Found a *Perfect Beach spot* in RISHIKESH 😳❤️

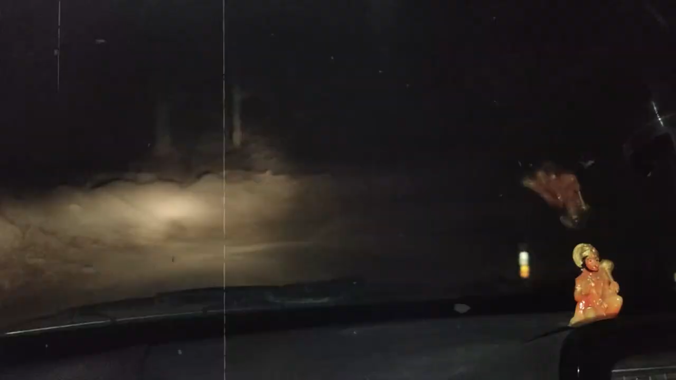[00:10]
अच्छा मालों का पूरा फायदा उठा रहे हैं, कभी भी हाथी आ सकता है किसी भी मोड़ पे।
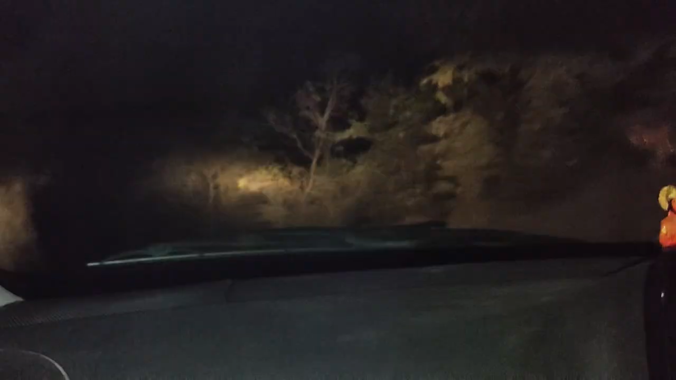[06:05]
तो भाई ये है बैराज रूट, और यहाँ से हम ऋषिकेश मेन मार्केट जा रहे हैं।
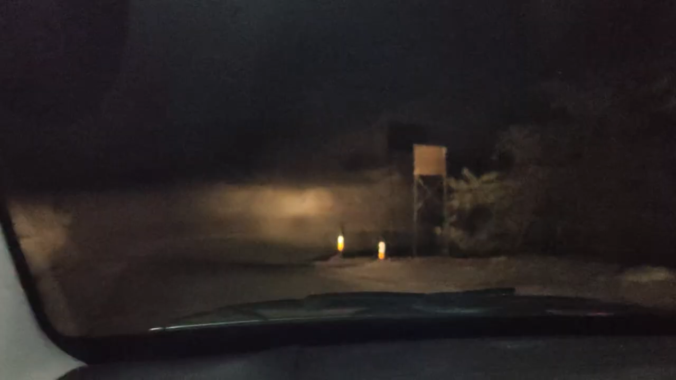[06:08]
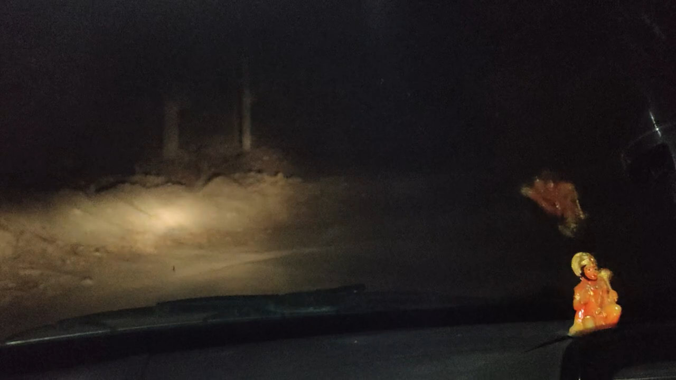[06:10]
और भाई यहाँ हाथियों का बहुत खतरा है, यहाँ कभी भी हाथी आ सकता है किसी भी मोड़ पे, पत्थर के रूप में खड़े रहते हैं किसी कोने पे, हमें लगेगा पेड़ों की तरह बन के रहते हैं, चट्टानों की तरह ऊंची उनकी।